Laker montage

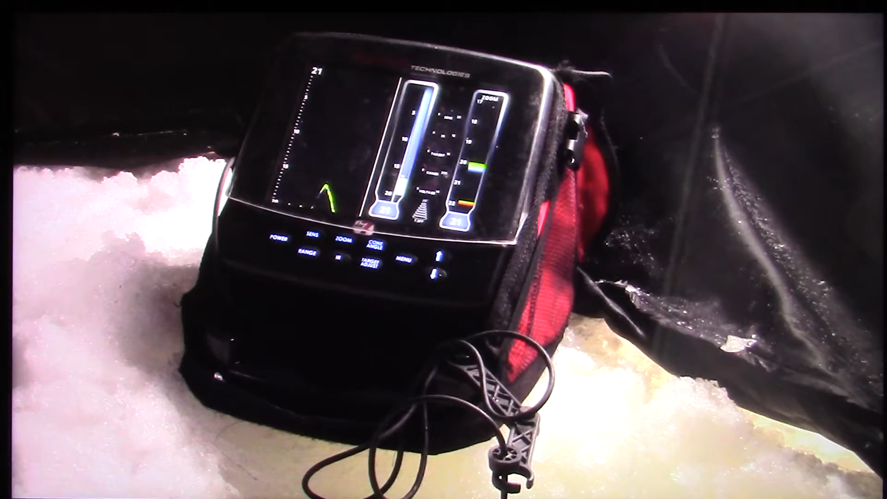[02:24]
This is zoomed in for about 5 feet of the bottom, and there has been a fish moving around.
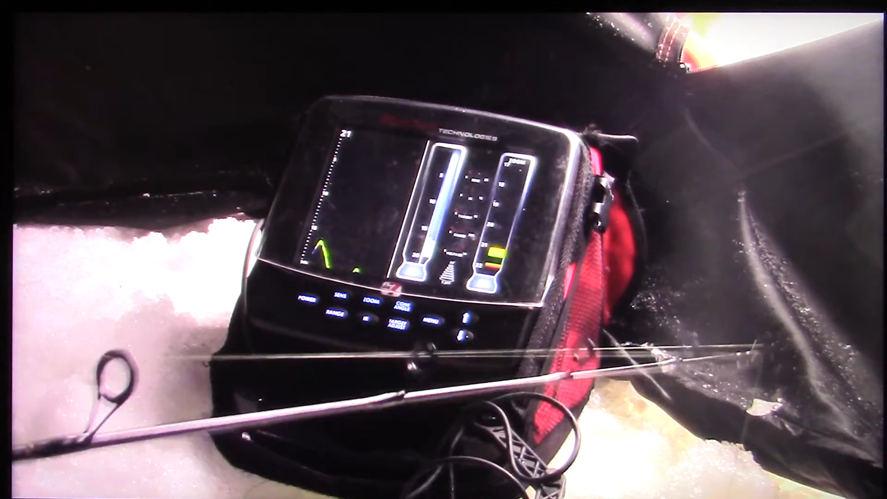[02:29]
There's a little yellow mark at the bottom here you can see, and that's likely a fish within 4 or 5 feet of my actual center.
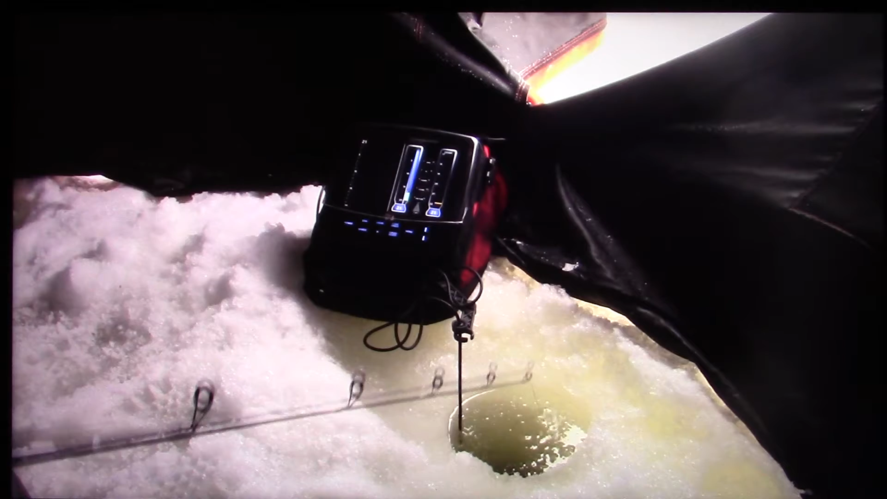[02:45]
and then come up here and see if he'll follow it up.
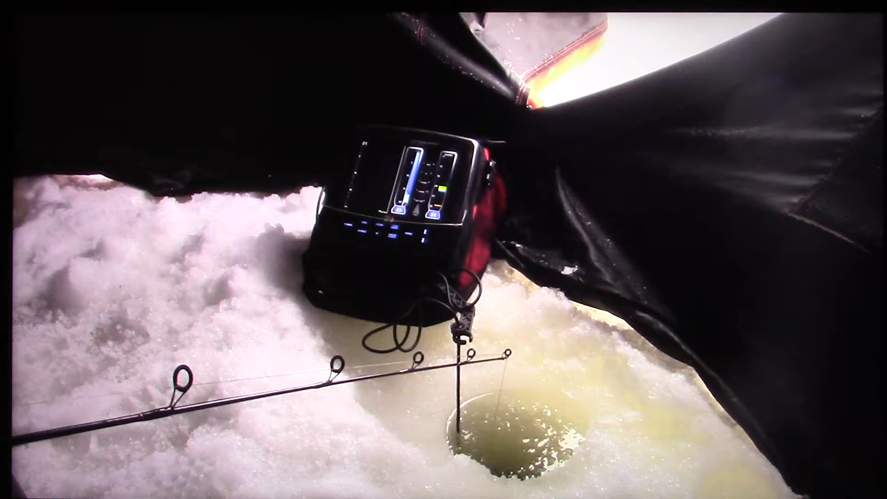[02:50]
And the little blue line you see flashing above my jig that's at 20 feet is my swivel.
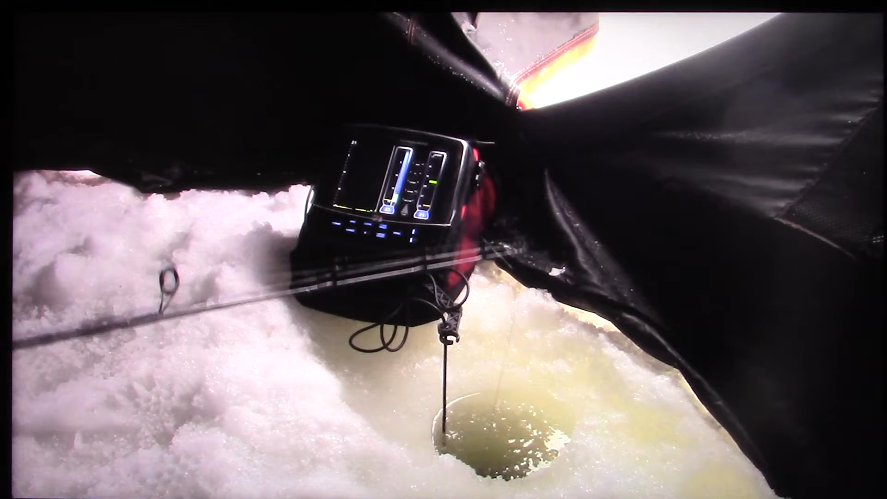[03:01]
I have my sensitivity actually turned down, but you can see anything on these LX7s.
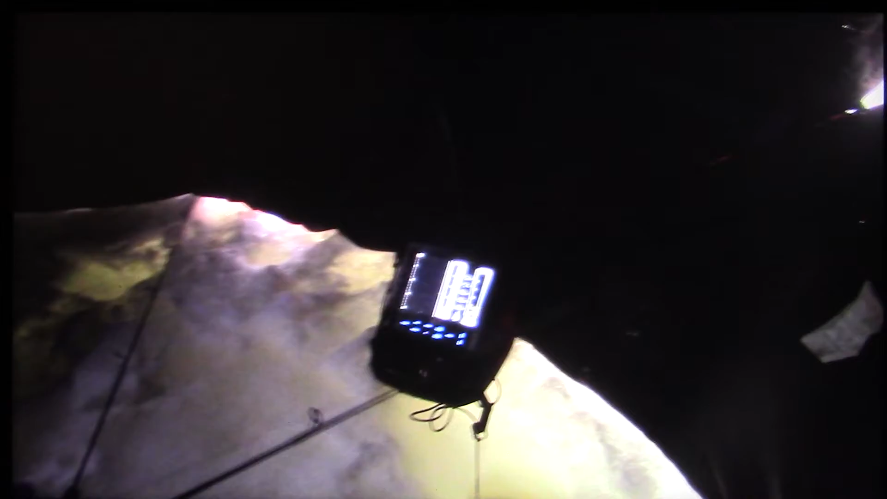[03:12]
Here he's coming up. He's come up off the bottom.